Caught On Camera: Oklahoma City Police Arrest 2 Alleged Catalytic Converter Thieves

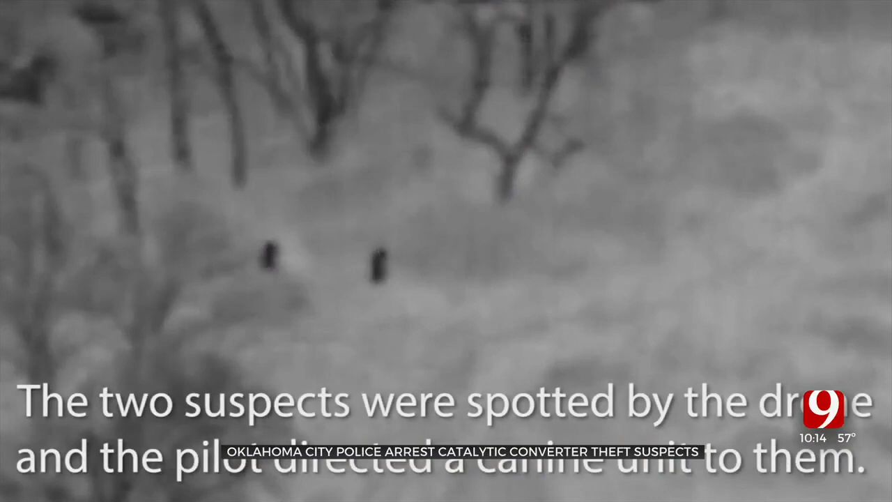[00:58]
Officers had a bird's eye view of both men from the moment they took off. It was just me.